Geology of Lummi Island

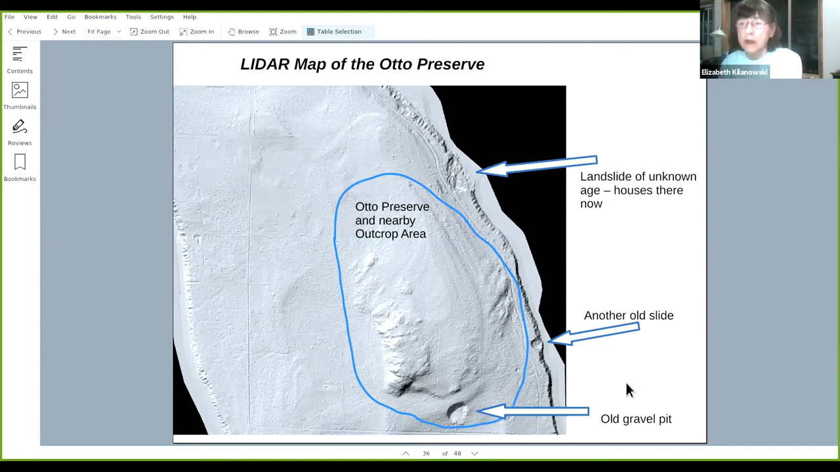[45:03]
So it's very, it's a very old slide. There's another smaller slide where the middle arrow points to. This side of the island also has high bluffs that are constantly eroding, but they don't get as much wave action as the west side of the island. This is the well head and the well log for the auto preserve.